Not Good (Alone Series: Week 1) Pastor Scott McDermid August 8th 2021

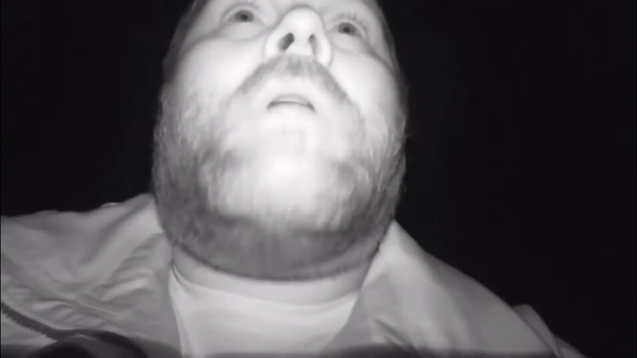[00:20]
So out of there. Hey, bear.
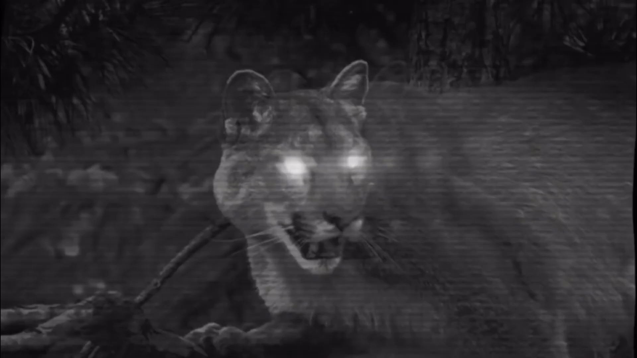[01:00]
Pretty sure I just saw a cougar. Vancouver Island has the highest population of cougar in North America.
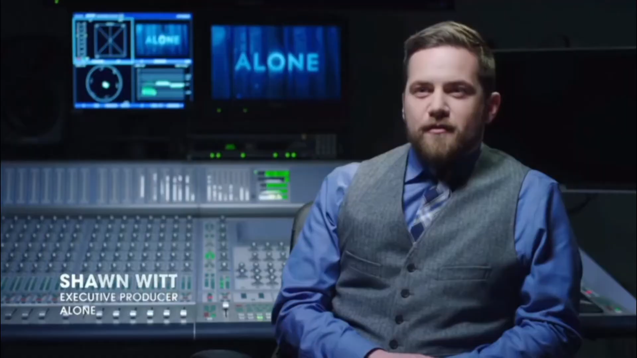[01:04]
They have over 7,000 black bear and hundreds of wolves.
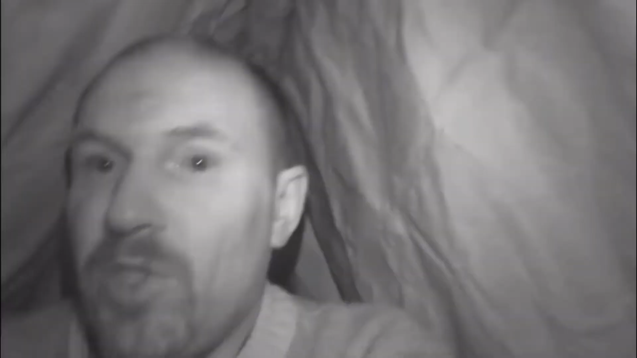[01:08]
I'm sitting in here.
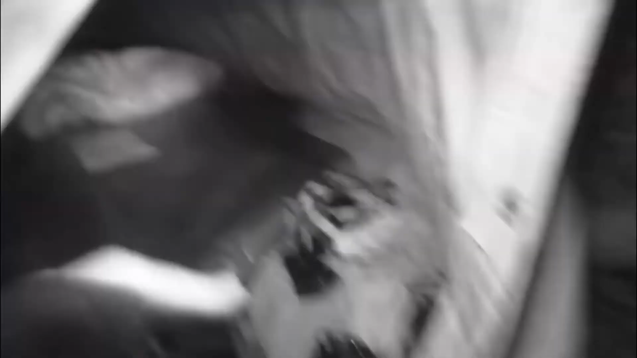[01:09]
I was just charged by a bear.